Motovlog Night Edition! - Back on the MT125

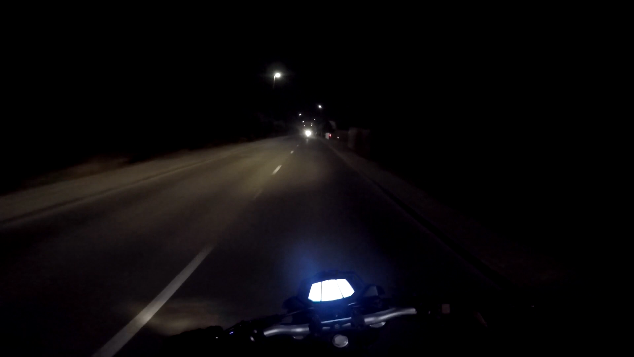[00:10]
all right so welcome to a motor vlog it's been a while it's been a while indeed i guess you could call it the night edition because well it's night time
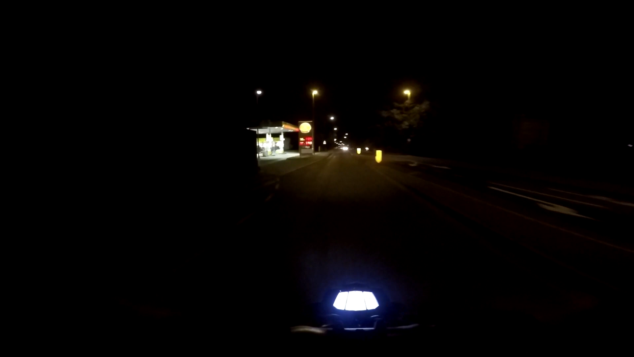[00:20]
i'm not too sure how well the video is going to come out uh bearing in mind it's pitch black right now and i put the gopro to night time mode but uh like low light
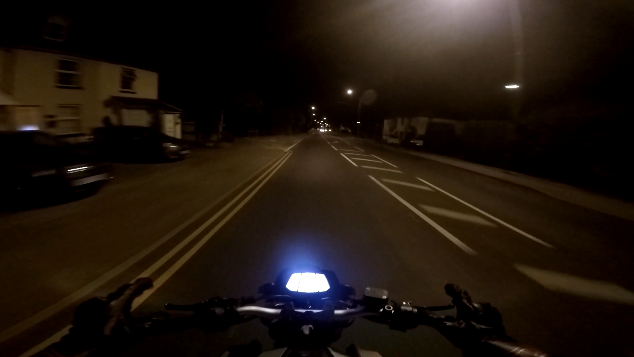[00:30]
settings but last time when i tried this my camera just literally focused on the dashboard so on the bright side like literally the dashboard was just glowing and you could read the speedometer and the fuel gauge amazingly but as for everything else you you couldn't see anything whatsoever so i hope everyone's been keeping well riding safe i really appreciate the support to the channel despite the super lack of uploads lately um when i have been uploading you guys have been completely smashing that like button i'm constantly
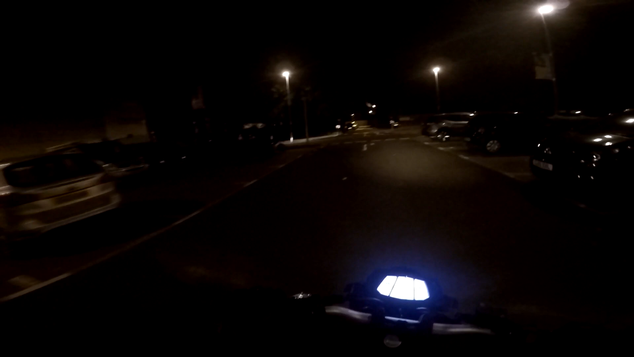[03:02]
scooter it looks like a rise you supermoto with our plates 50 cc 50 cc